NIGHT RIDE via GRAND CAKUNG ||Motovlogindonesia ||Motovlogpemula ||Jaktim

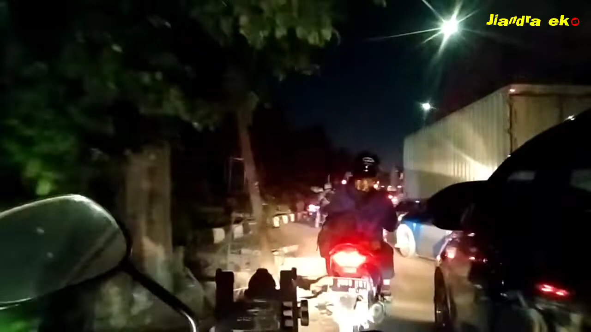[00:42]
Ini udah rutinitas nih Hampir diap malam itu pulang malam Setiap hari, diap malam
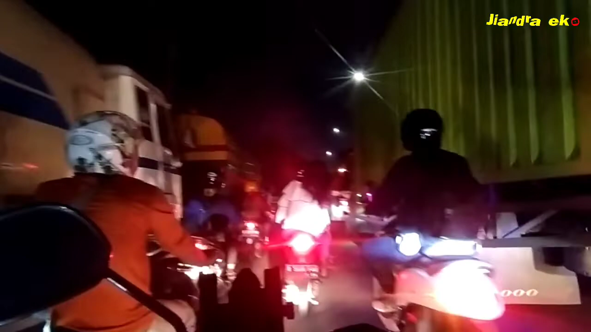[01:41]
4 Jambi jam 7 sep. 4 Jambi jam 7 sep. 20 Kondisinya seperti ini
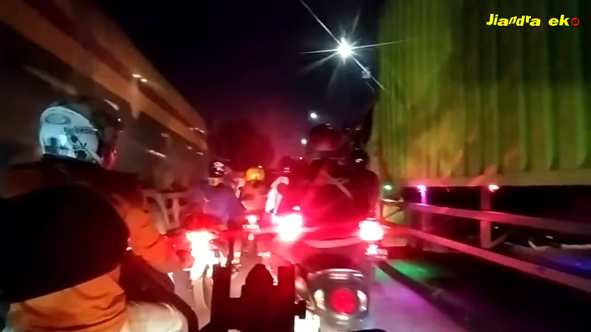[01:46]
Bermacet-macet ria Serong-serong ini
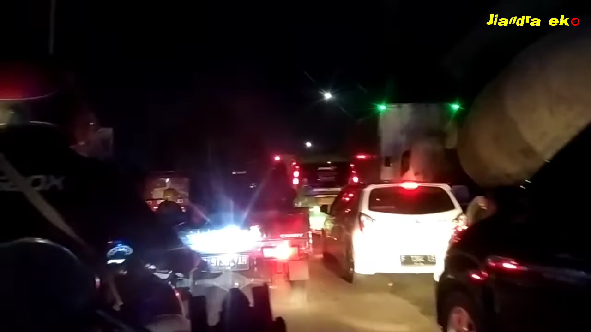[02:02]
Aduh, ini kita Mau-mau nyari celah aja Kadang susah ini Kegiri ya Rapat Lebih-lebih ke tengah Yang mobil besar
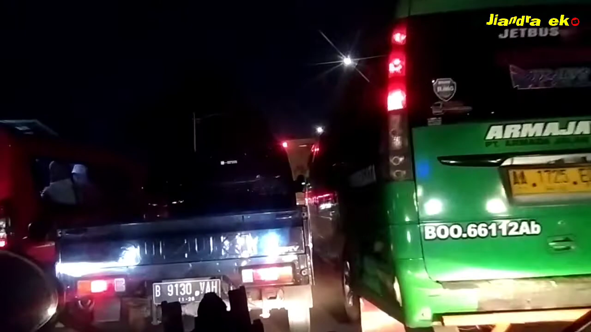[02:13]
Ini kondisi seperti ini Bisa sampai Hampir 2-3 kilo ke depan Ya teman-teman Hampir 2-3 kilo Padat ini memang Malam ini Padahal ini bukan Bukan weekend ya Hari-hari biasa ini Kalau weekend lah Lebih-lebih Seperti yang
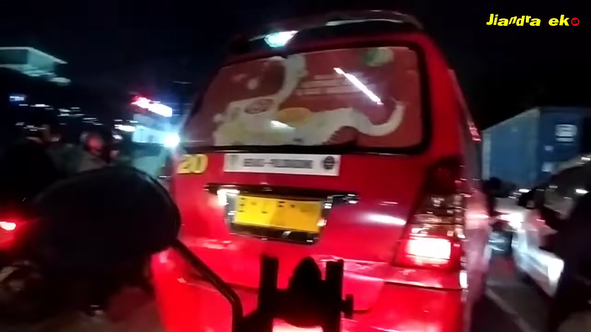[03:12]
udah rapet Begini Audisinya Nyalip sana Nyalip sini Juga susah Belakang Mobil
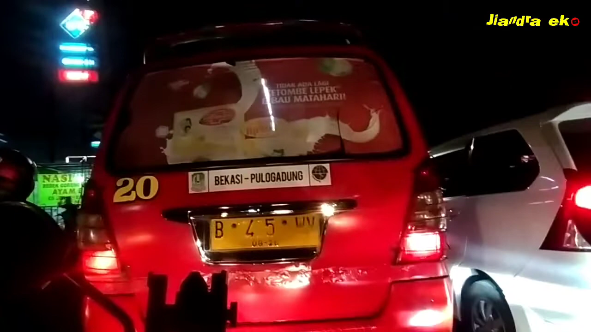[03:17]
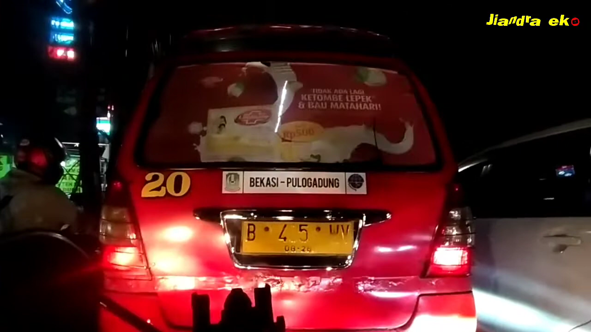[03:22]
Juga rapet Mau ke kiri Rapet lagi Ketengah Takut Mobil besar Begitu Mobil-mobilnya Besar Cepit lagi
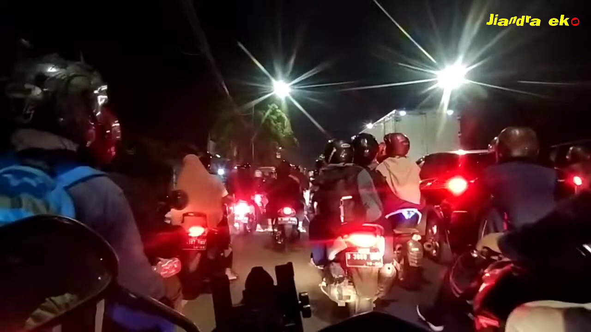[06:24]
Bosen Sebenarnya Kalau Melihat Kondisi Jalan Seperti Ini